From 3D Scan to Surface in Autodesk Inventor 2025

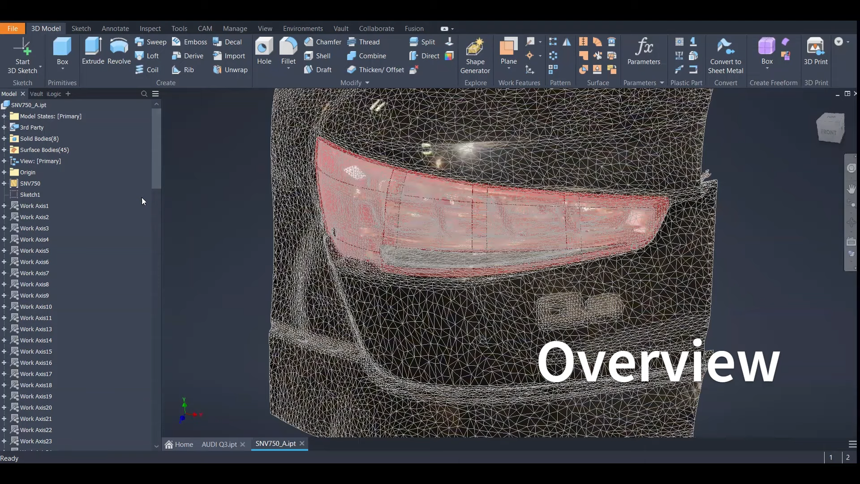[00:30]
This is more a traditional method and of course based on the tools provided in Autodesk Inventor. A very quick overview what I'm going to be showing.
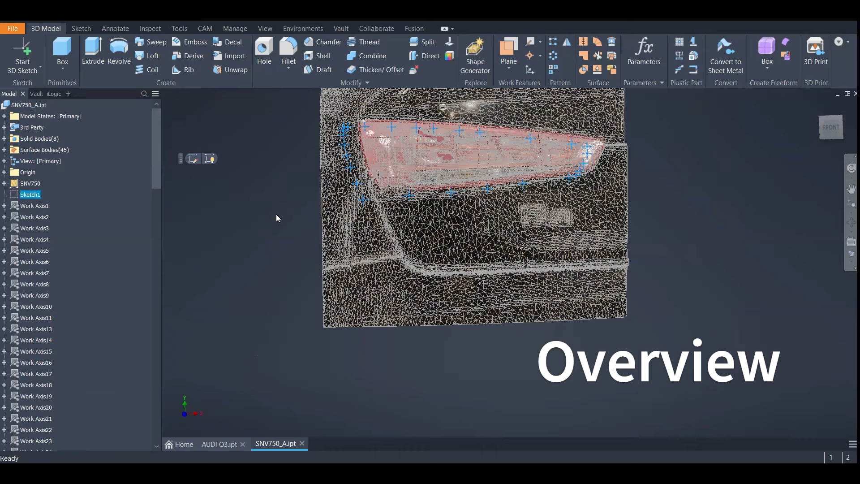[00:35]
The method that I used is based on points projected on a from a plane.
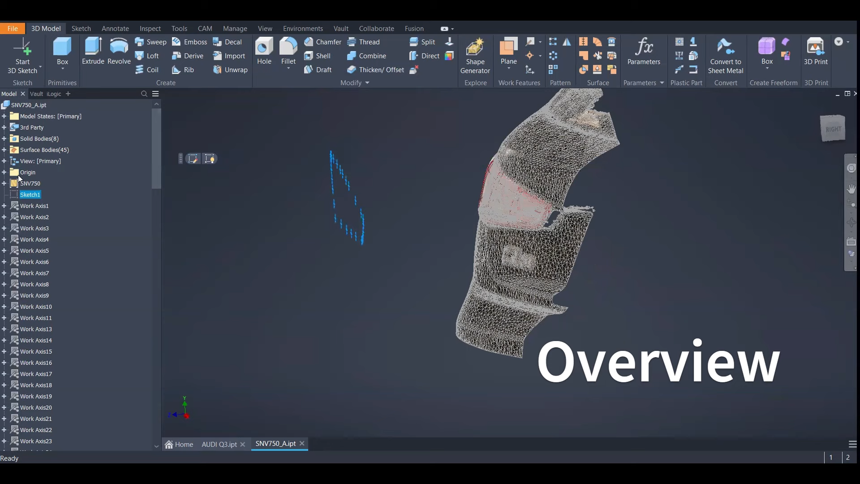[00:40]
Then we have some axes that are going to overlap with the scan data.
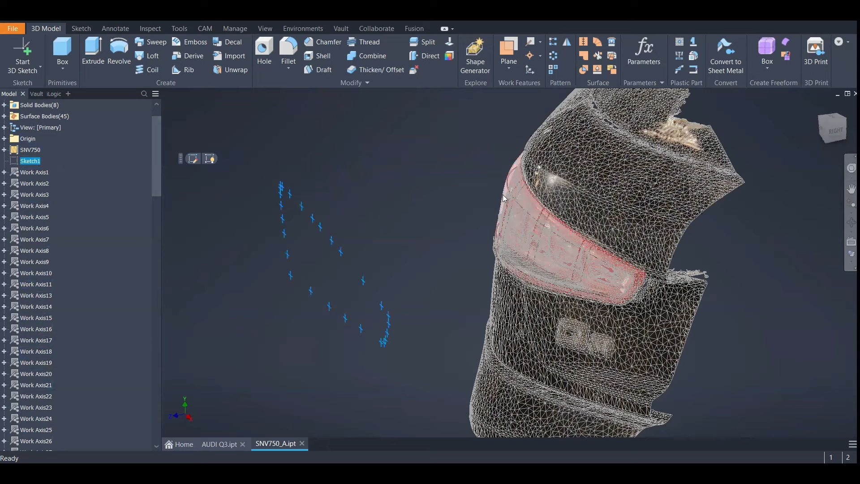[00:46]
Then we are going to have work points.
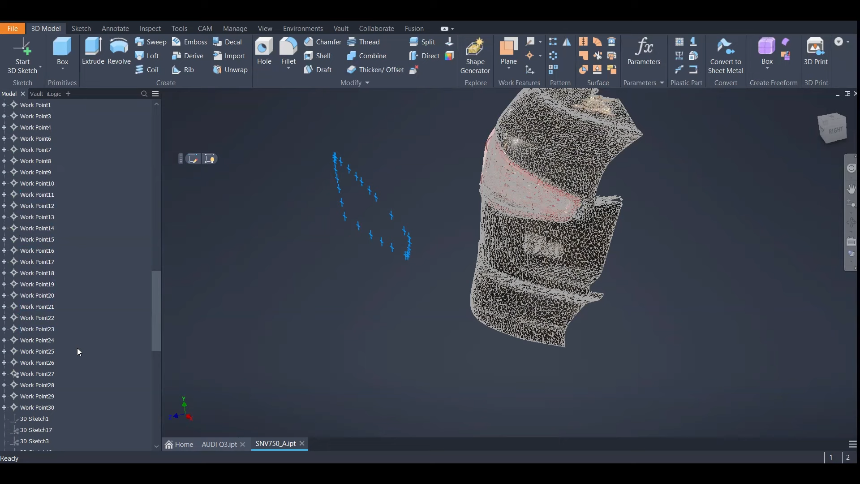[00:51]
Then we are going to have splines and then some traditional methods for create surfaces. Finally, I did some splits for the 3D printed part.
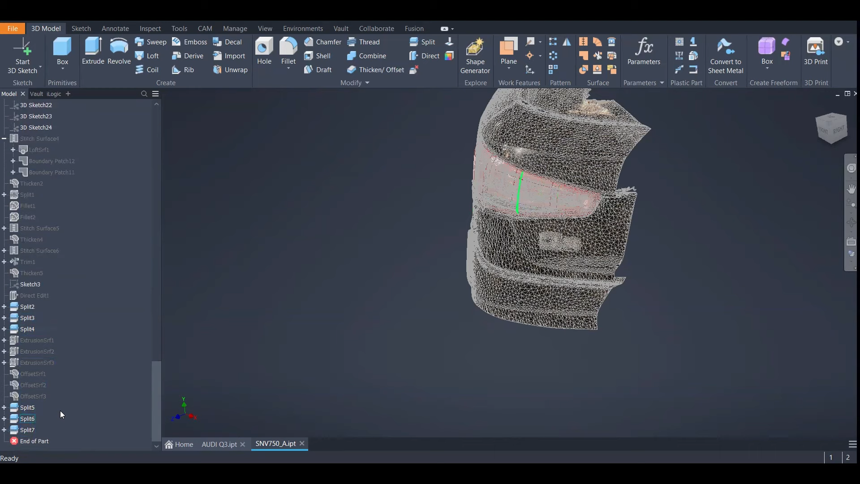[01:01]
It is splitted so I can 3D print it without troubles.
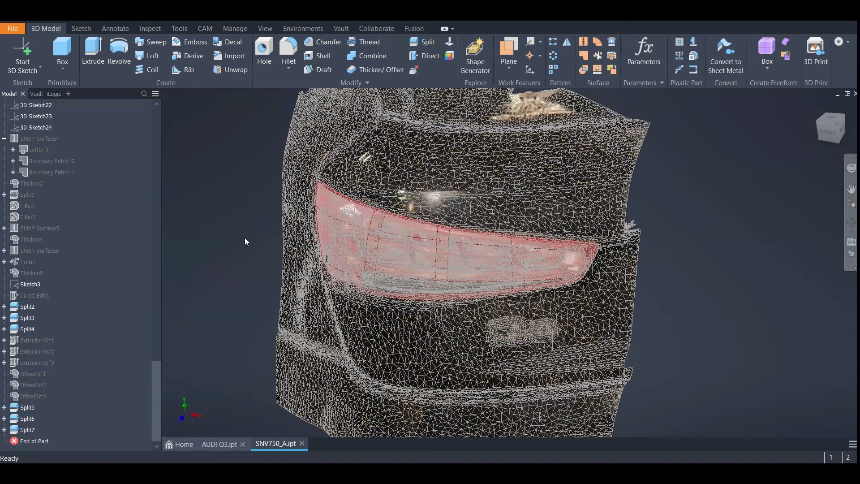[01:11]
I'm not going to use this data exactly just because I have noticed that when I use a 3D scan that has the mapping of the reflections.
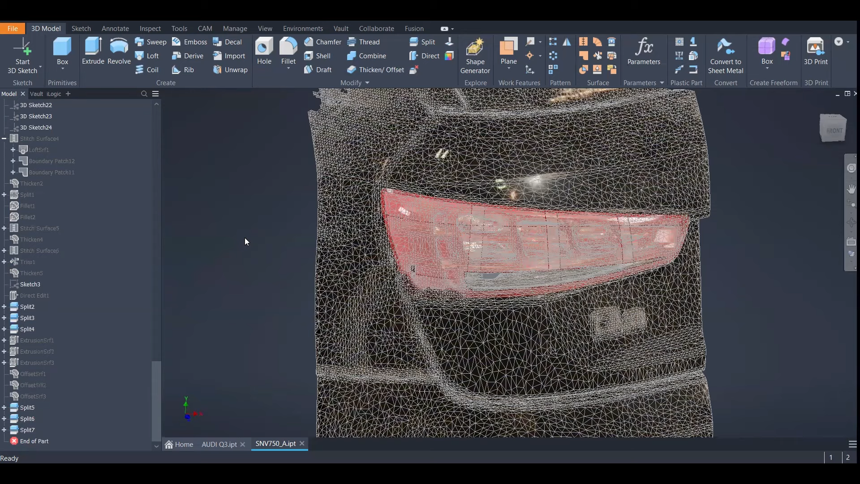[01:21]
So the colors and all that my computers, my computer becomes very slow.
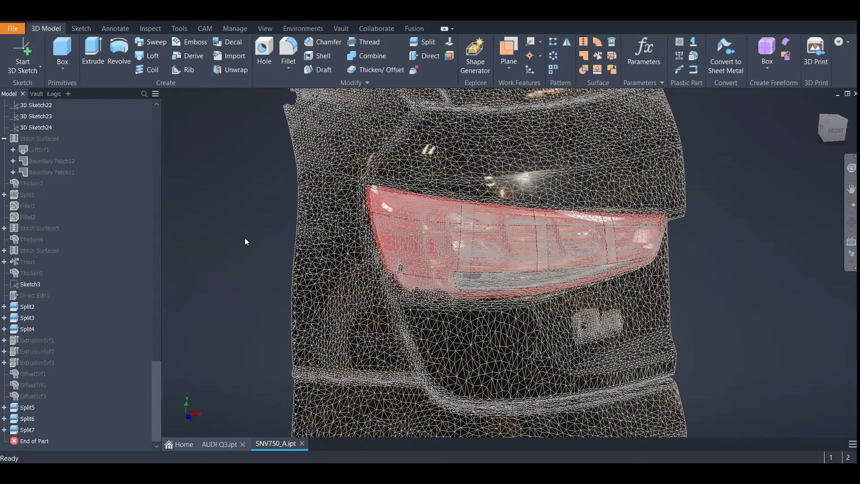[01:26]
So this is probably something that also happened to other people.
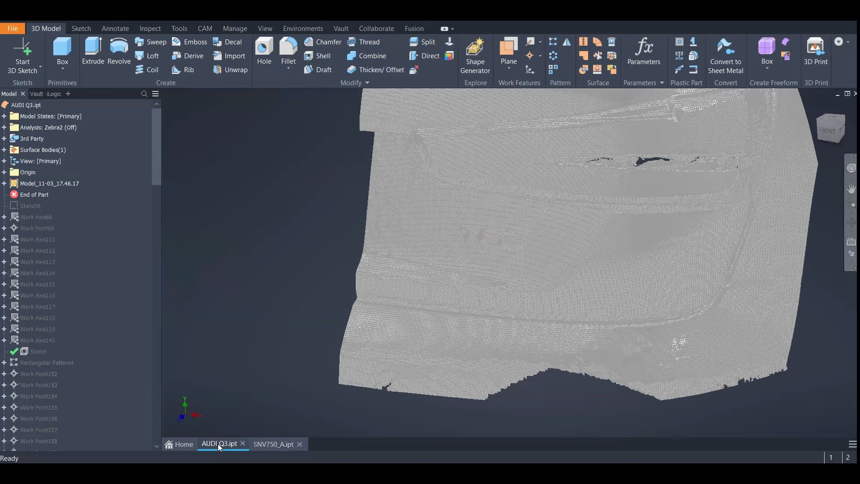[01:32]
So I have this other scan of the site that is not damaged on the car accident.
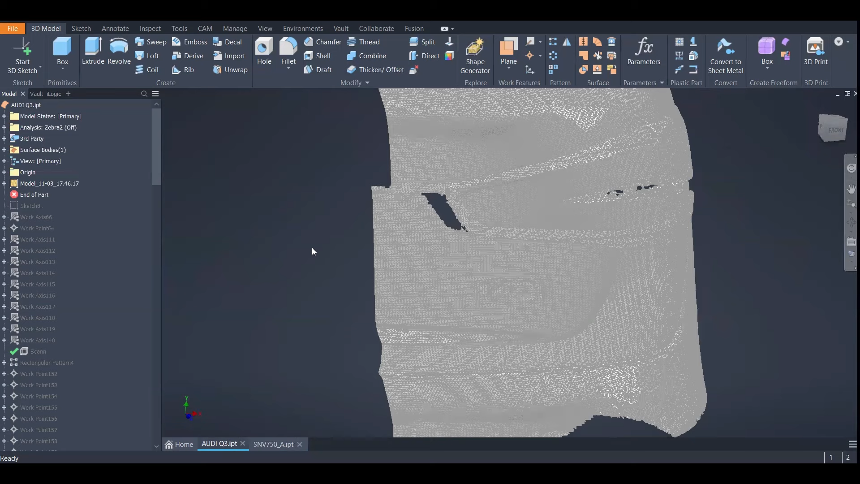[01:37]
So I'm going to cover all that in this other one.
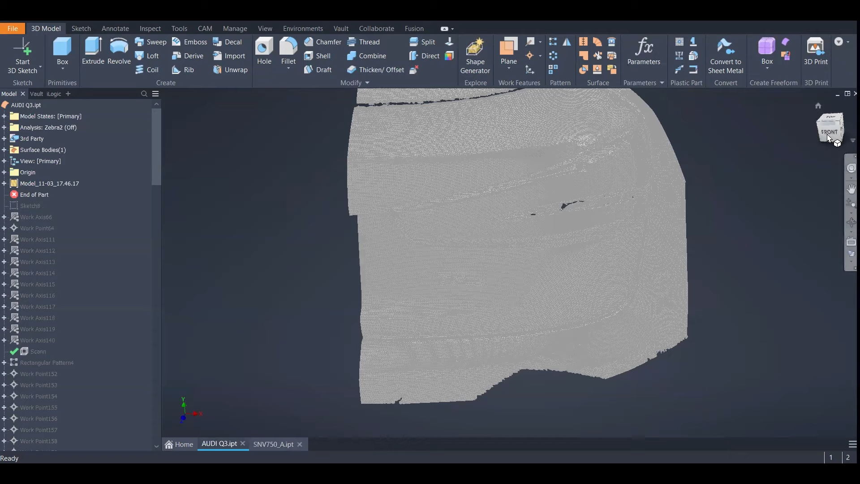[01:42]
Okay. So now let's just jump into the details. So we have the 3D scan.
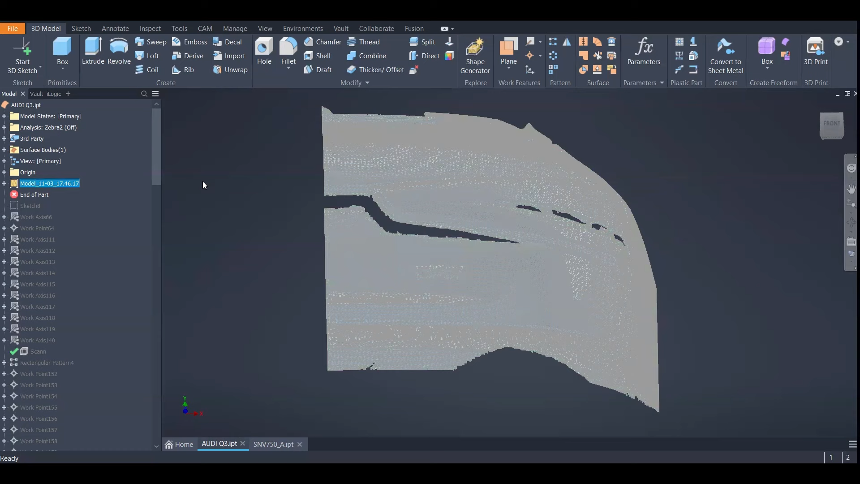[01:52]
Then we have what I call my boundary.
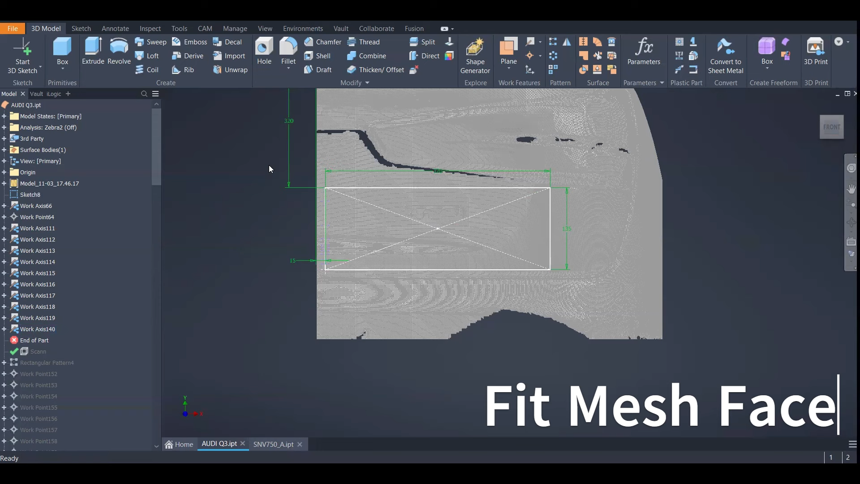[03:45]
But after this trial and error, I got to found how to use it better. So in this scan, for example, we are going to use the fit mesh face. So this command has a brush size. In my case, I use the 100 and cover as much as possible inside this sketch, right?
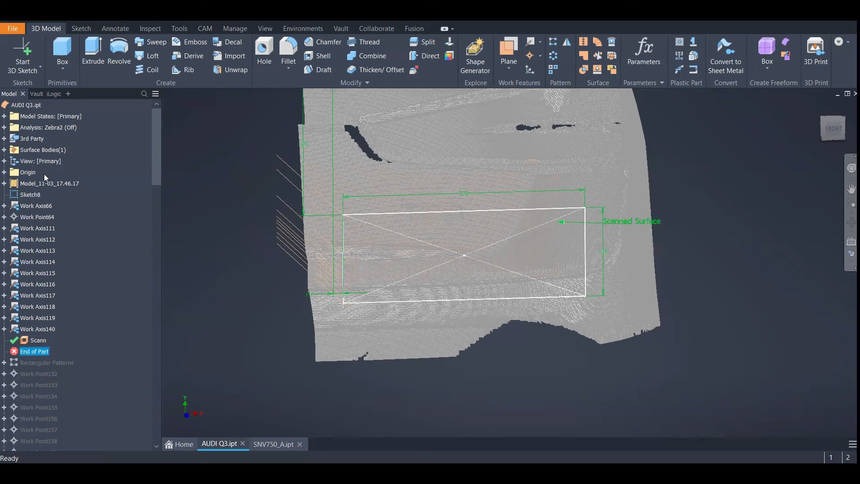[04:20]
So the result from it, let me show you. I will turn off. Well, maybe, yeah, I will turn off the mesh. So this is the result.